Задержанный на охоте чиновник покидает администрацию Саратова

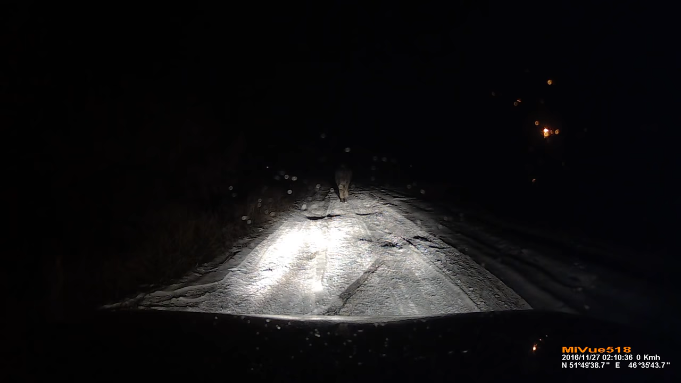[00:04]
Вот Тупик к нам возвращается опять. Угнал, наверное, машину. Так, Саша, там надо... Сейчас. Фонарик. Фонарик у меня в кармане. Все, пусть.